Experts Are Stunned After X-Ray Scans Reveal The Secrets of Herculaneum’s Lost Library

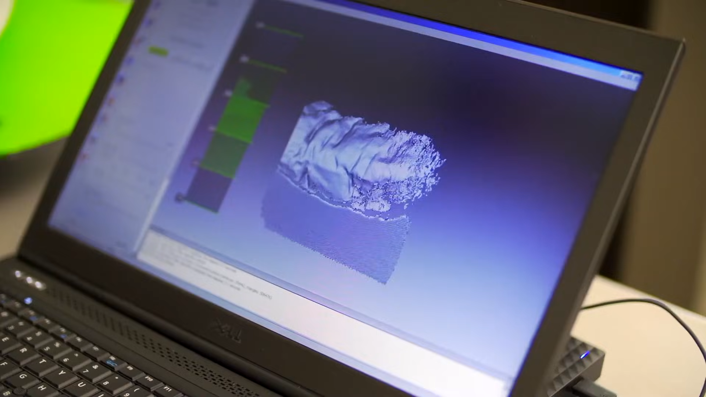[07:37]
He believed that if computers could map the three-dimensional layers, then digital unwrapping could flatten the scrolls virtually.
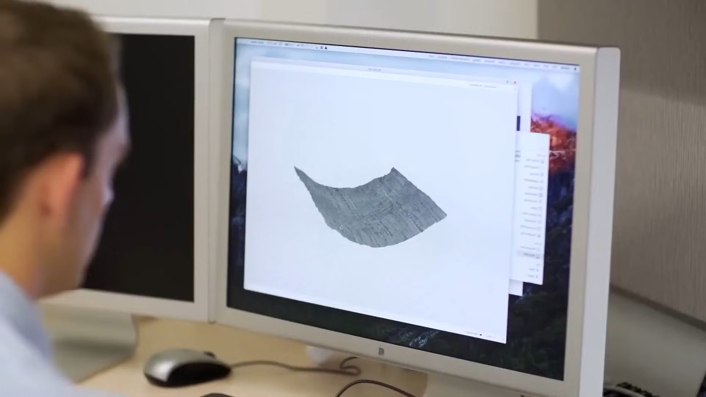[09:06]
Secrets Revealed After 2,000 Years Experts are stunned because the X-ray scans did more than show faint patterns inside a charcoal-shaped cylinder. They confirmed that Herculaneum's lost library was never truly lost at all.